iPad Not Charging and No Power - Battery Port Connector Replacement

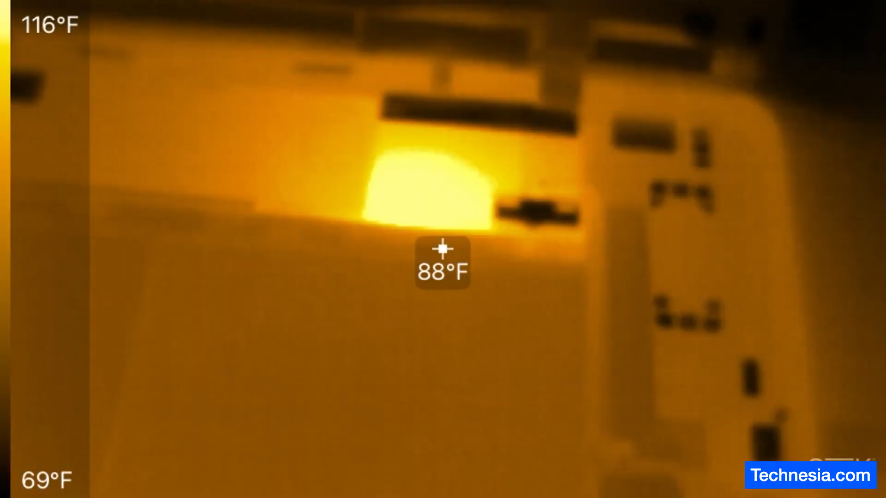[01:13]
On screen: spot 88°F, scale top 116°F, scale bottom 69°F
Checking under the trauma camera I can see
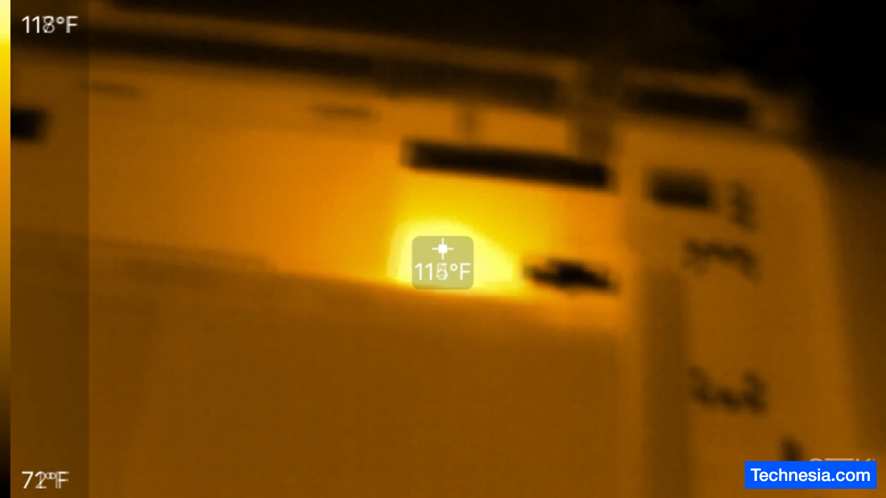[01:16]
On screen: scale top 118°F, scale bottom 72°F
there's a heat spot right here on the board of the iPad.